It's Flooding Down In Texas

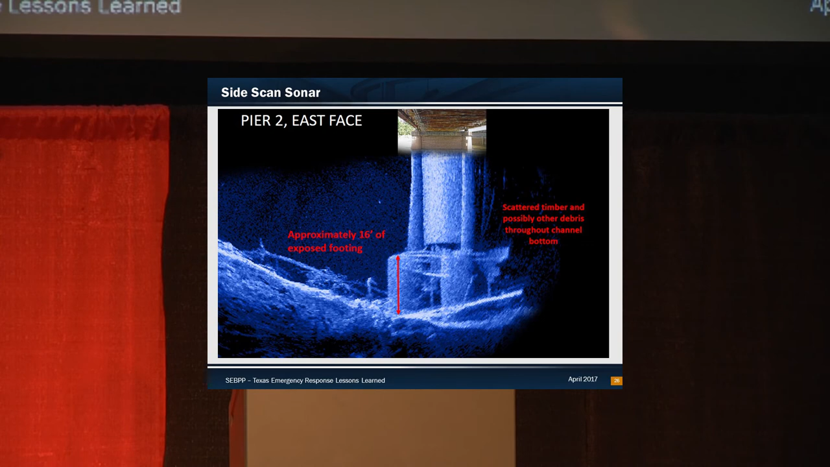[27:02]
This is a truss over the Red River that you can see in the photo, and really gives you a good idea. This is a footing-supported structure, no piling, so when we start seeing exposed footing, it really allows us to, yeah, it's a problem, right? And, you know, this was interesting, too. This was a larger, a longer bridge, but just kind of going down the vents, you can see how much it varies along the channel,
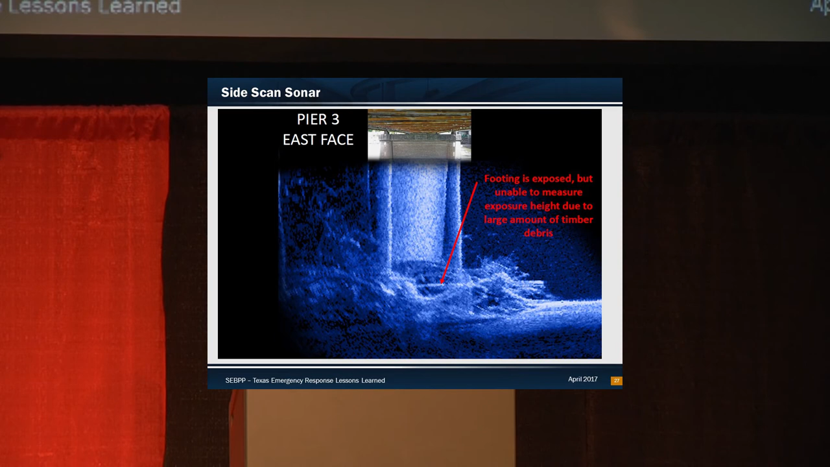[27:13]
but there's a big chunk of exposed footing. There's a whole bunch of debris. Now we're getting into exposed footings, and then you have the next bent where you've actually got aggravation,
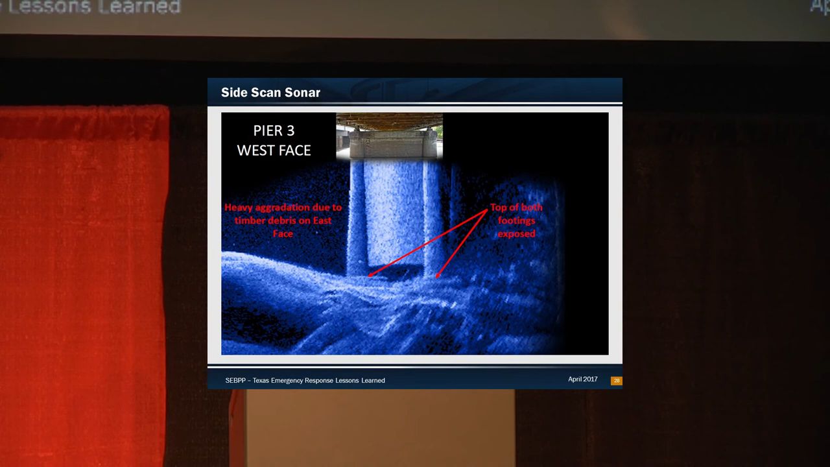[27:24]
so just really interesting info there.
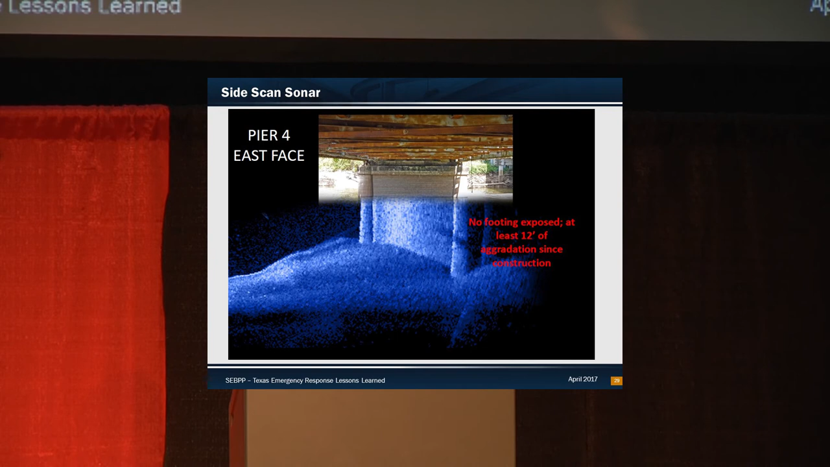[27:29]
Let's see. Bridge approaches really don't like water. Man, did we have a big debris problem, and the water spreads,